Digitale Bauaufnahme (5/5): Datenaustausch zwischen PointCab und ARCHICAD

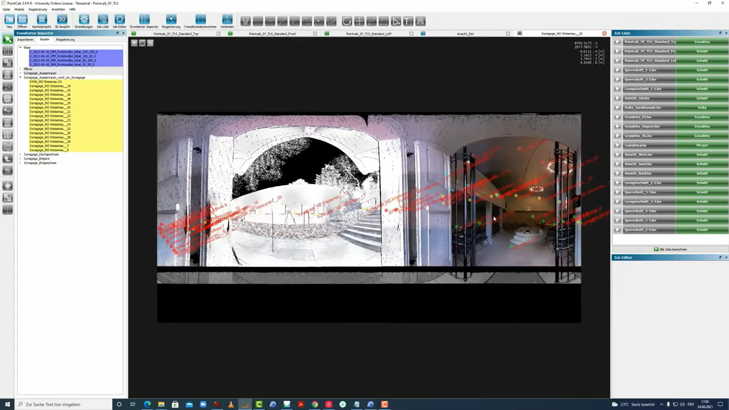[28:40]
Und dann sehen wir nämlich das Problem, dass dieser Scan ebenfalls hier in den Innenraum schaut. Und das Gleiche können wir jetzt auch noch einmal hier prüfen.
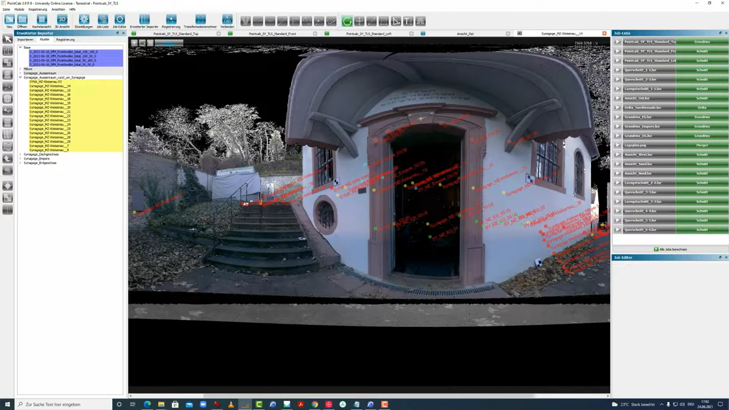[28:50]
Und auch dieser Scan, auch wenn hier alles dunkel ist, hat natürlich Einblick gehabt und hat hier diese Wände erfasst.
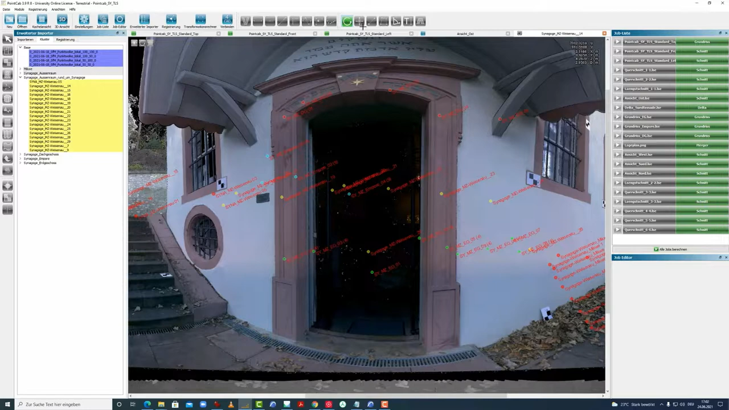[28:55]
Und zuallerletzt hier noch die Prüfung.
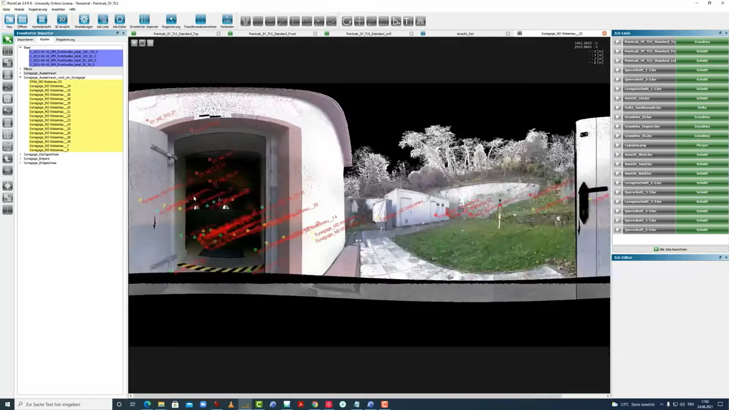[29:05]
Natürlich macht es auch Sinn, dass diese Scans gemacht werden bei offenen Türen, weil man dann bessere Verbindung machen kann. Es ist auch vom Vorteil, wenn man einmal mit zugemachter Tür und einmal mit offener Tür das Ganze rendert, weil dann kann man nämlich hier die Scans besser zuweisen.
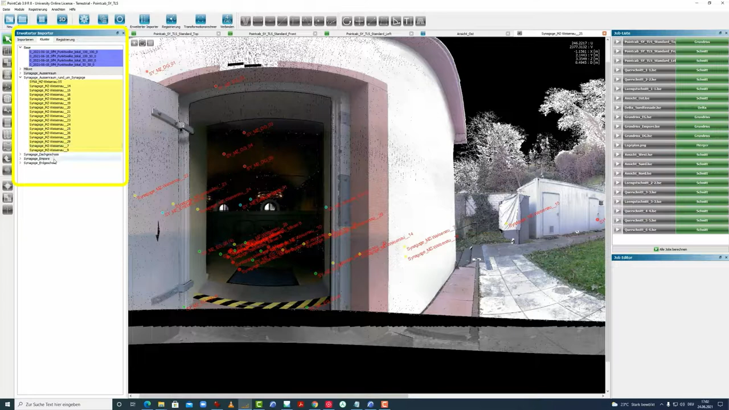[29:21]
Und so hätte man für die Ansicht auch eine Ansicht mit zugeschlossener Tür. Das haben wir jetzt in unserem Fall nicht gemacht. Insofern müssen wir mit dem umgehen, was wir so haben.
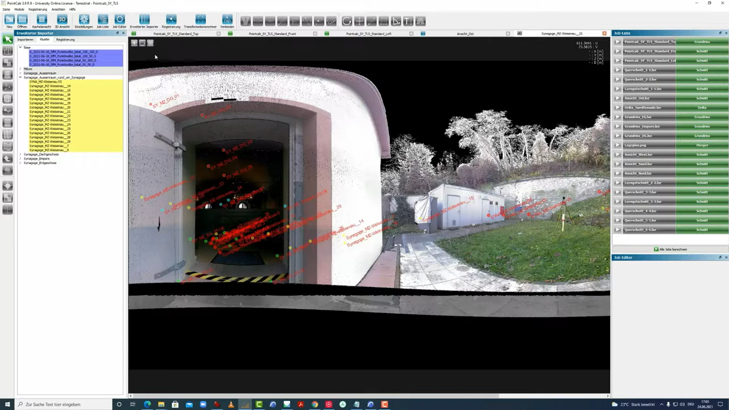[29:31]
Das heißt, wir müssen jetzt hier Scans umverteilen.
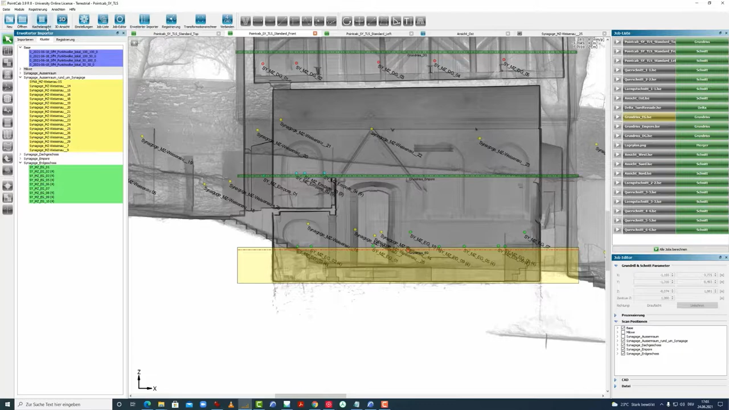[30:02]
Na gut, der Scanner würde noch mitkommen. Der hier dann nicht mehr, der wird hier gar nicht angezeigt. Insofern werden wir diese jetzt verschieben. Die Scanpositionen 14 und 26 kommt jetzt bei uns ins Erdgeschoss. Und 26.
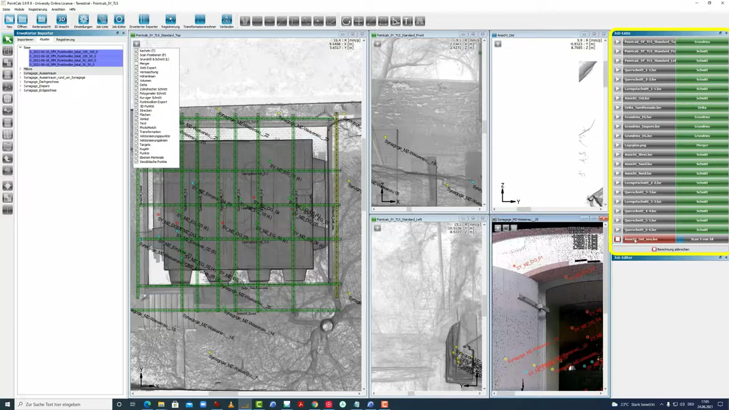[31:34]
Und jetzt können wir hier einmal die neue Ansicht berechnen lassen. Die Ansicht Ost neu ist jetzt berechnet worden.
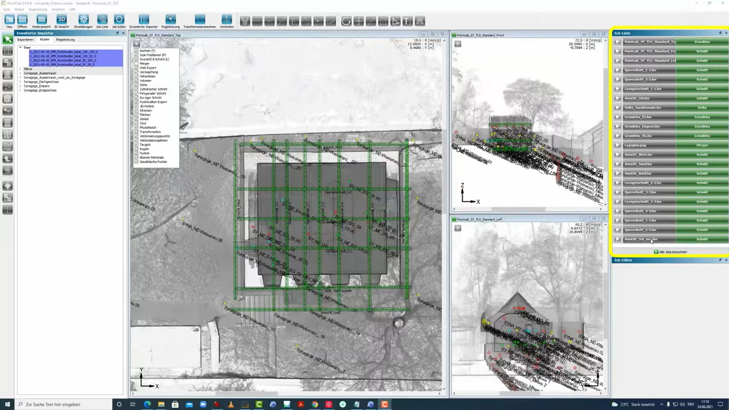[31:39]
Wir gucken uns diesen einmal an, N groß.
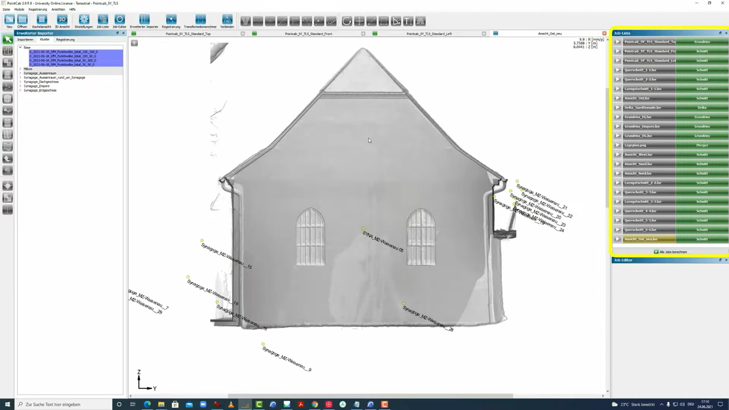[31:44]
Und können jetzt mit dem Ergebnis zufrieden sein. Wir sehen hier keine Störung in der Ansicht. Wir sehen jetzt nicht den Innenraum durchscheinen. Zum Vergleich noch einmal hier davor, die alte, mit der Störung hier. Das heißt, das Gleiche werden wir dann auch noch einmal für die anderen Ansichten machen. Die werden wir neu errechnen mit der neuen Scan-Position-Zuweisung.
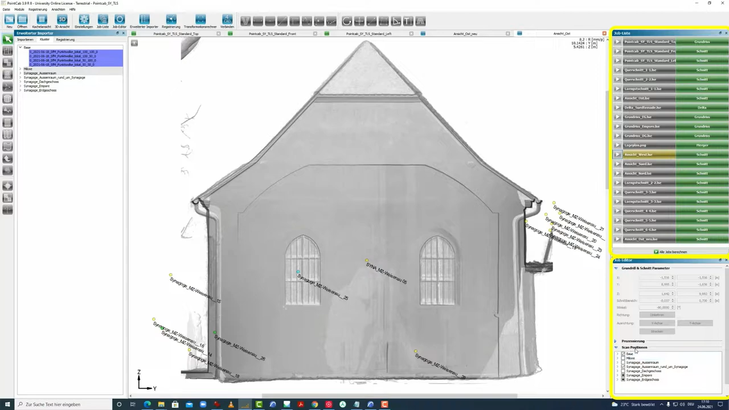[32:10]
Dann müssen wir die Häkchen alle noch einmal abwählen. Und gehen erst einmal noch einmal die Delta-Ansicht.
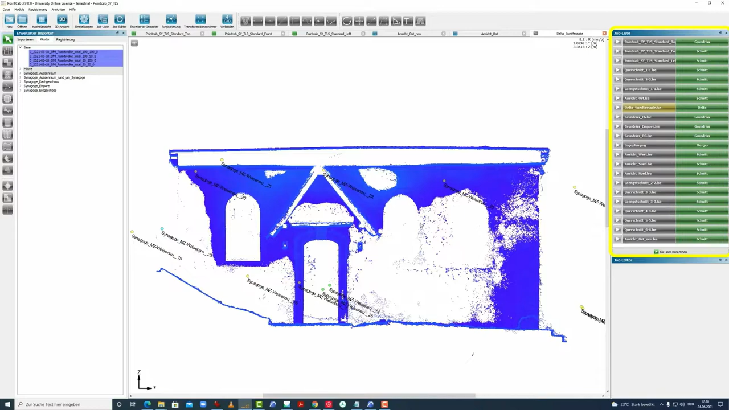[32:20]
Und die Verformung, also die Darstellung der Verformung der Wand. Und stellen fest, dass wir hier eigentlich keine zufriedene Lösung haben. Deswegen gehen wir noch einmal zurück in die Top-Ansicht.
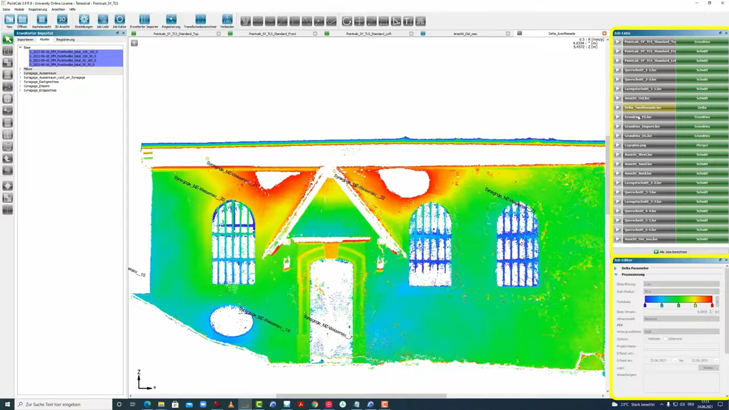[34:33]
Und blau ist dann hinten versteckt. Das sieht man hier in der Prozessierung. Das heißt, hier würden wir jetzt weitergehen und würden sagen,
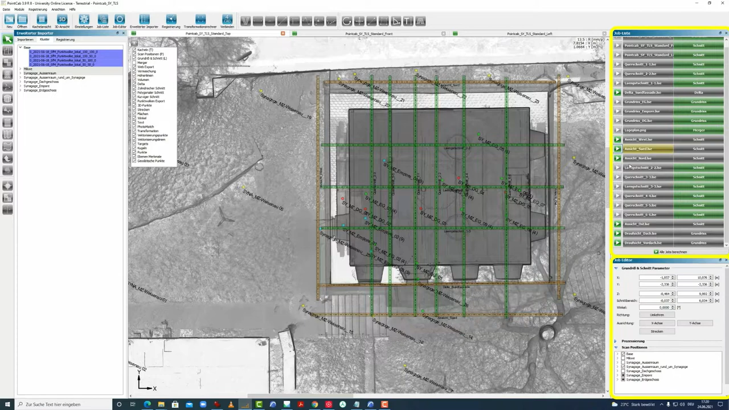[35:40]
Ansichten nochmal kontrolliert. Und dann noch Draufsicht vom Dach und dann noch eine Draufsicht vom Vordach hier vorne erstellt.
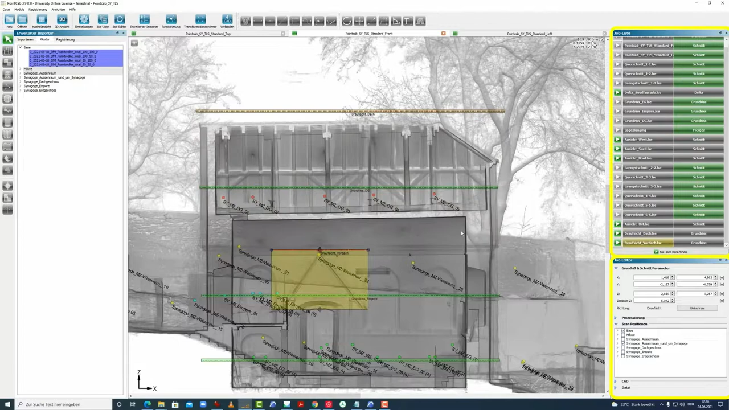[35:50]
Die haben nämlich noch gefehlt und wir stoßen jetzt alles hier nochmal an.
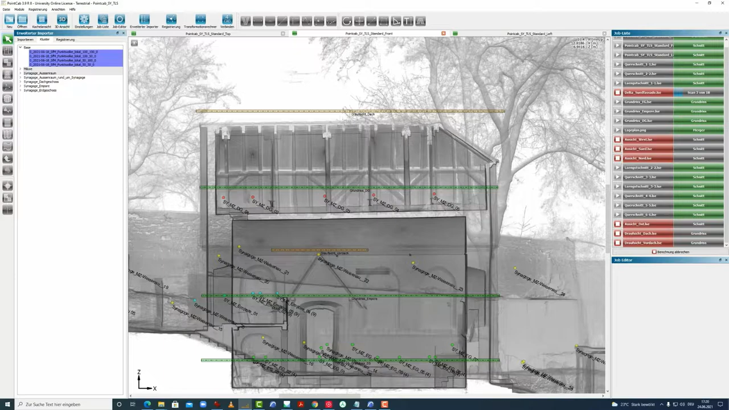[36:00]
Jetzt haben wir hier alles berechnet bekommen und können das Ganze hier noch einmal prüfen.
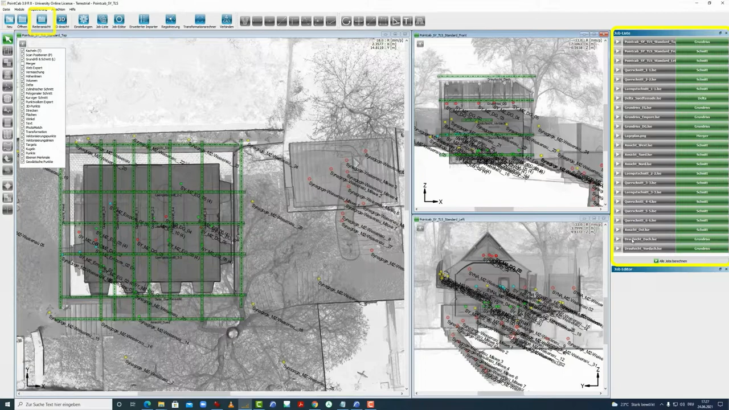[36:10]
Zum Beispiel die Dachaufsicht aufrufen und sehen jetzt hier, dass wir eine saubere Ansicht hier vom Dach haben.
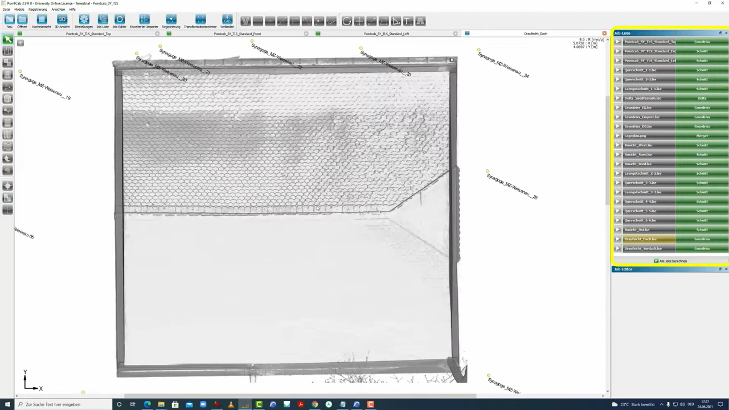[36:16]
Genauso hierfür vom Vordach.
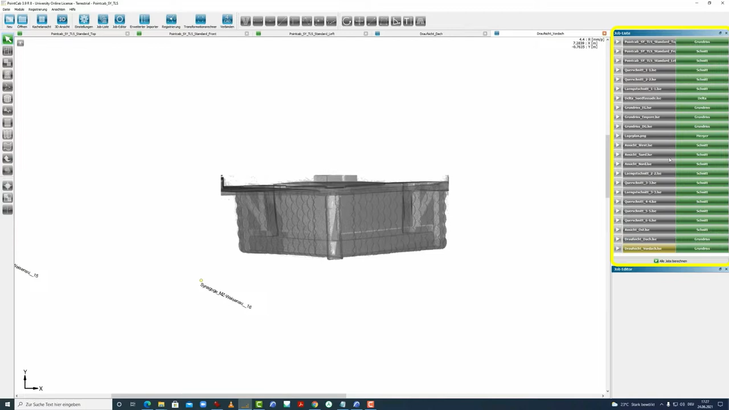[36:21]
Und Delta-Südfassade ist jetzt auch richtig berechnet worden, komplett. Und insofern haben wir jetzt
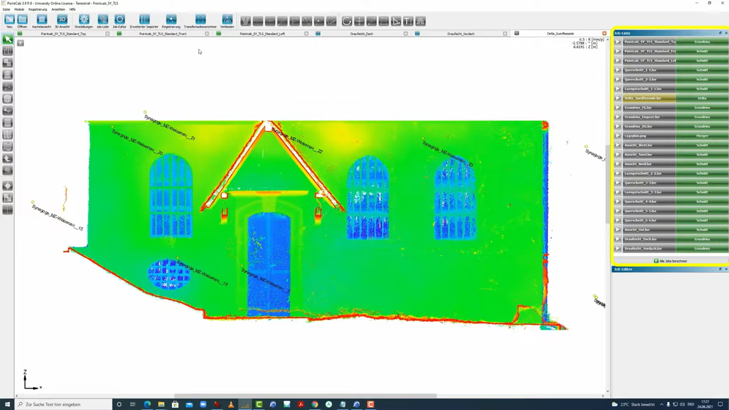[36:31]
für die weitere Bearbeitung in einer CAD-Software alle wichtigen Vorlagen,